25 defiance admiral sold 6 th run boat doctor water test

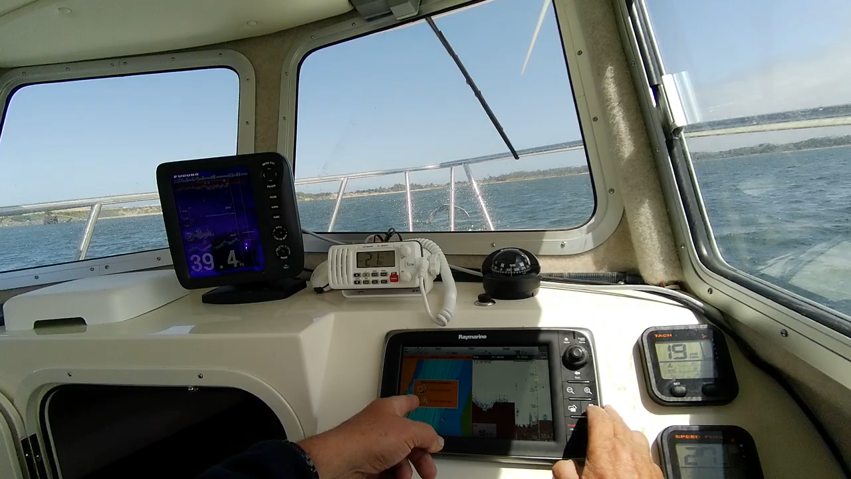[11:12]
And then you can go place marker if you want to. Go back. Get you out of that. Then if you want to switch, you hit this until it highlights over there. And then leave it alone. Or you can do the screen size larger or bigger. And then you can zoom in just by doing this. Put your white point marker up and down. So now we will trim down on this again. See how long it takes a plane. 1,001, 1,002, 1,003, 1,004.
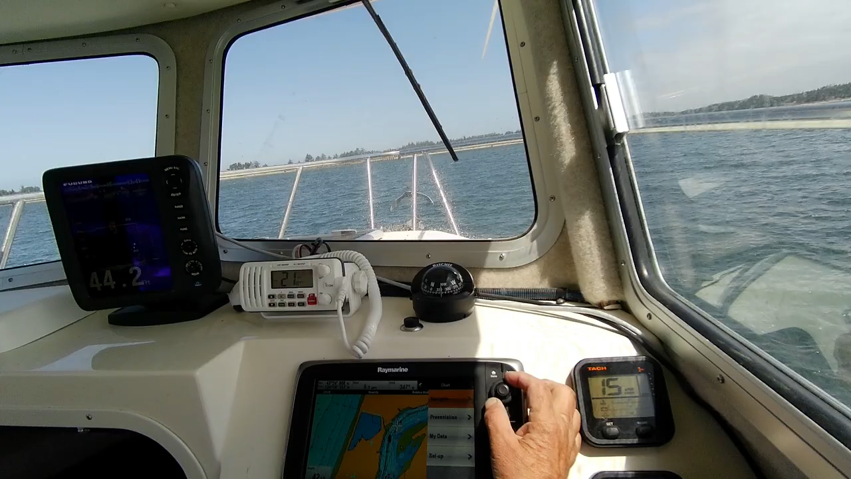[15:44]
Presentation setup. Let's go back. My data. Waypoint. Let's start track. We don't need that. Go back. Because what's going to happen.
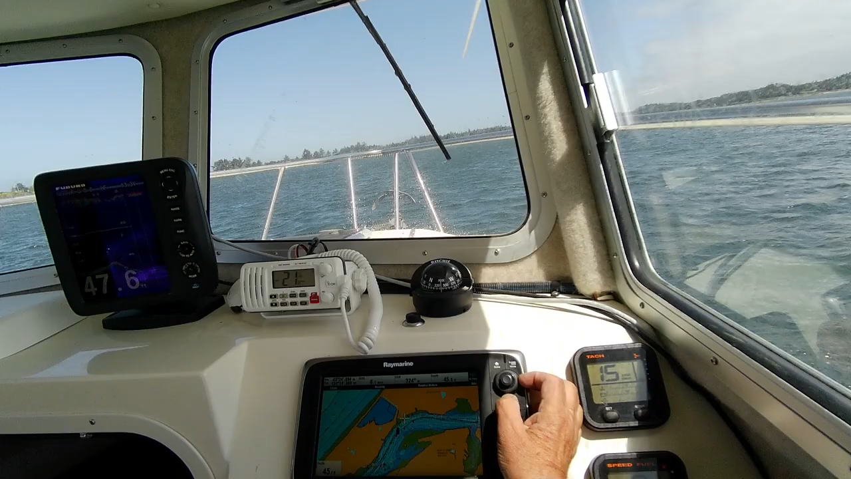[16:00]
I'm going to lose my guy. I think. See. So you can put this back on top of that guy. Right there. And we'll see if we lose it or not. Got a lot of bait in here. Wow.
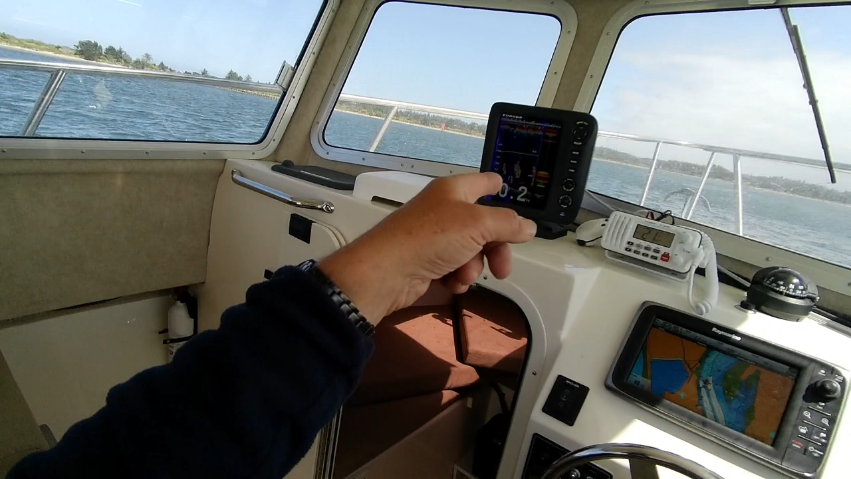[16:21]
Look at that. Yeah. Good. Because if you ever see like a little fine ship guy right here.